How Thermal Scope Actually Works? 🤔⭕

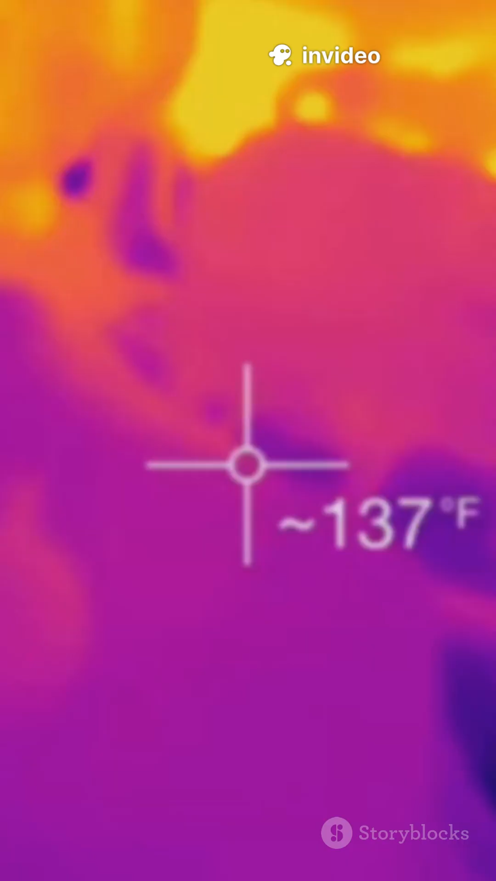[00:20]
On screen: spot 137°F
By the 80s, thermal imaging joined the party, detecting heat instead of just amplifying light,
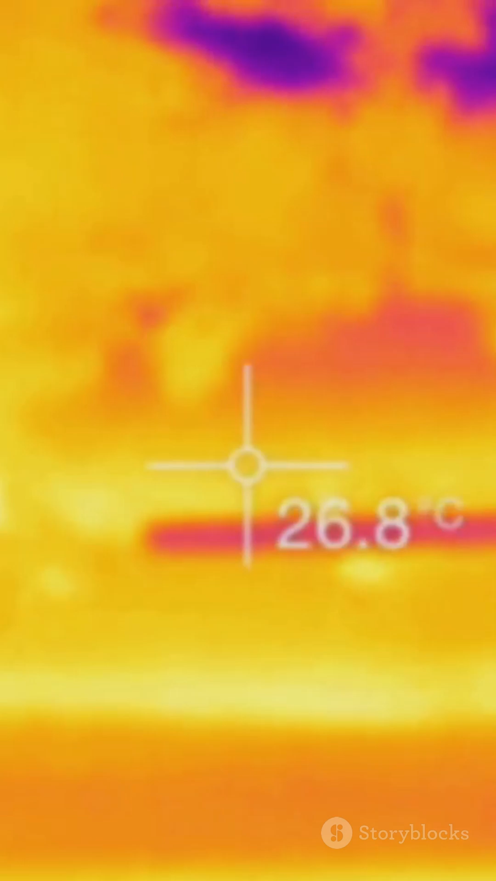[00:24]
On screen: spot 26.8°C
a total game-changer for military operations.
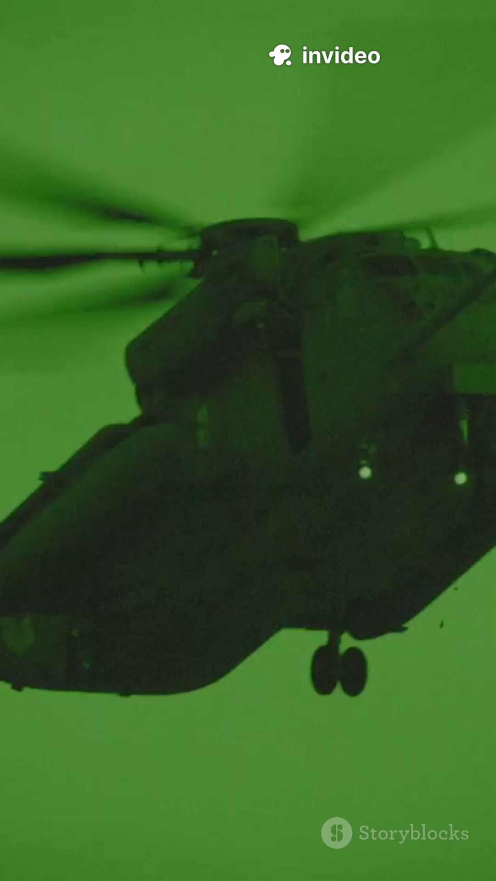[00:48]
From green-tinted goggles to crisp thermal cameras.